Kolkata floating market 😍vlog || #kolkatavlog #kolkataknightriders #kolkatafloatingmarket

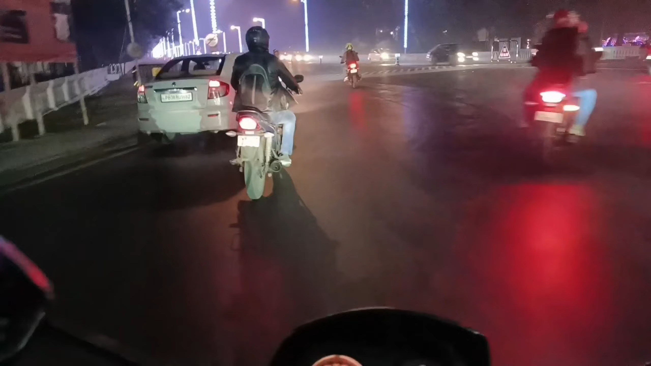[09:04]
और अब आ गए हैं रेड रोड, मतलब यहाँ का नजारा भाई ऑसम।
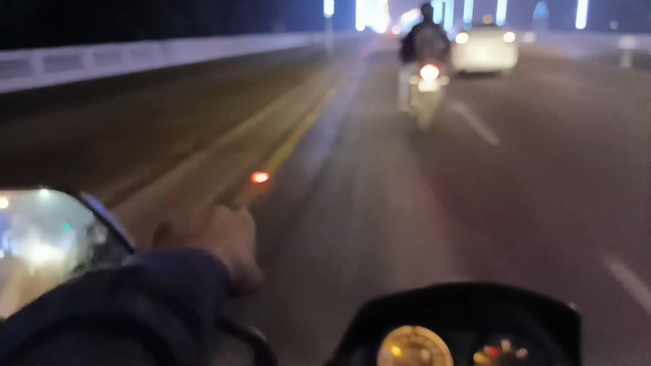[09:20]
ये देख रहा हूँ बहुत ही मस्त यार, एकदम देख रहे हो इतना मस्त लग रहा था, मतलब पूछो भाई ऑसम यार ऑसम। दूर का व्यू तो और